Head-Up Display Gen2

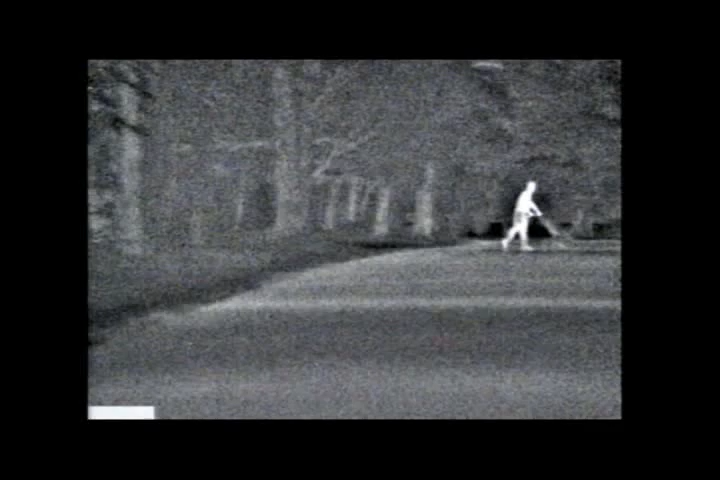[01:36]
and it can also be used to enhance driver experience.